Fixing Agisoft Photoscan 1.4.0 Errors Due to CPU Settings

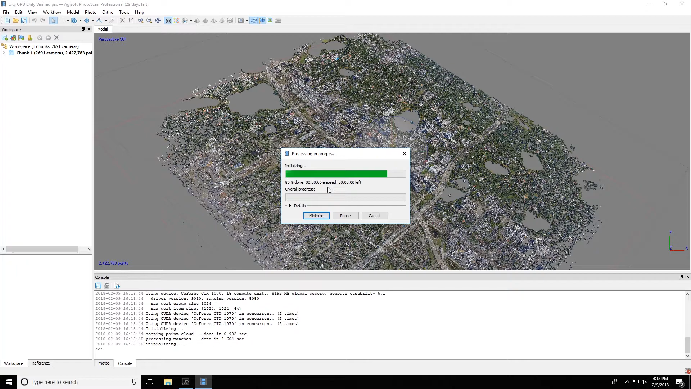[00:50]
You'll see, I'm going to fast-forward through time a bit here, but we get these GPU errors. There, you can see it right there. It pops up. There's kernel errors.